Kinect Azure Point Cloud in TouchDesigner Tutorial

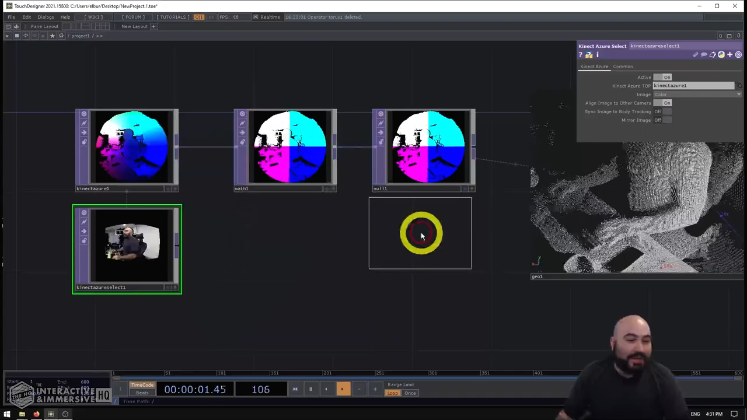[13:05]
So what that means is just like we would do with any other kind of instancing, I can make another null top, connect my color image to it.
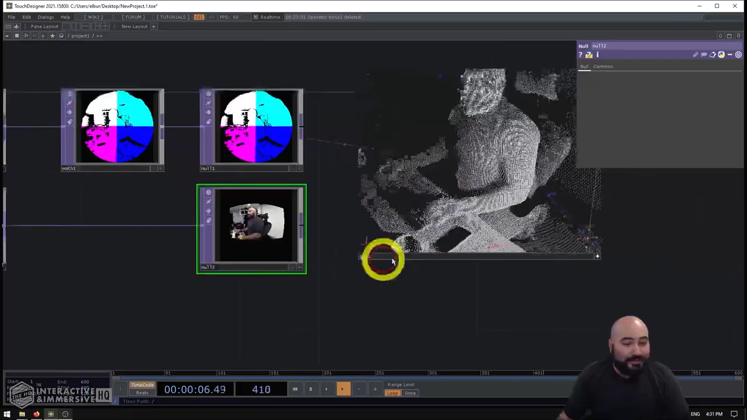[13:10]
And on my geometry comp here, I can go to the instancing to page of parameters, find the color area here.
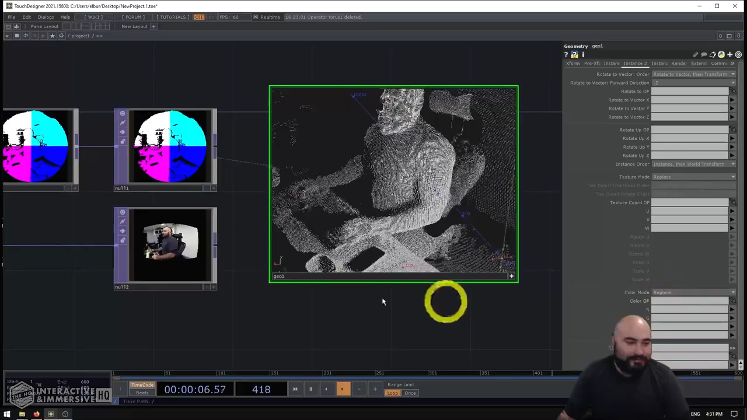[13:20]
And now I can just straight up grab this null to with my color image, drag it to the color op, map R to R,
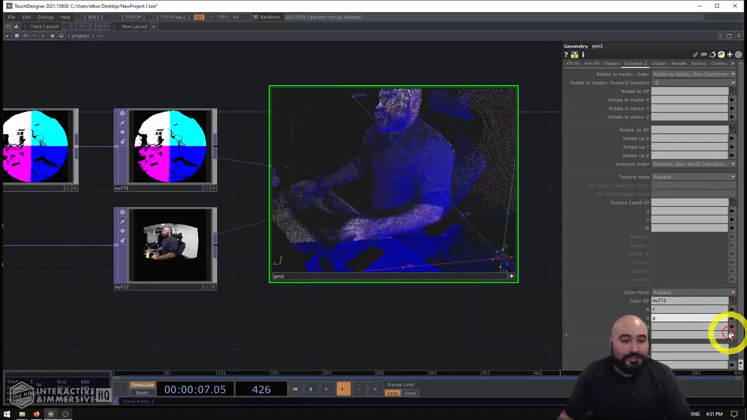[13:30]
G to G, and B to B.